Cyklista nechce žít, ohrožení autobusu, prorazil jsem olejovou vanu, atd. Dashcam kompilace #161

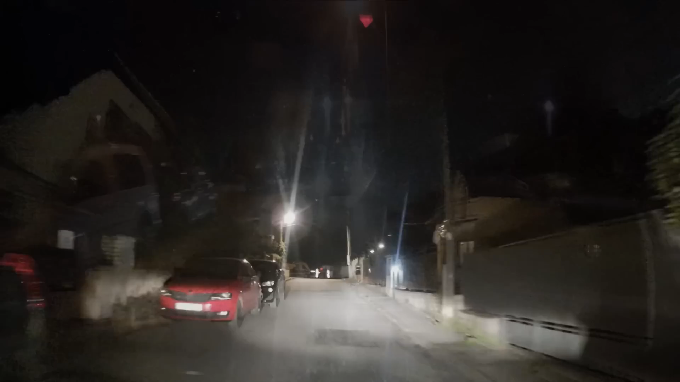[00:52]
Oh, počkej, podívejte na ní. To je vůl. Ne, já jsem chtěl postavit.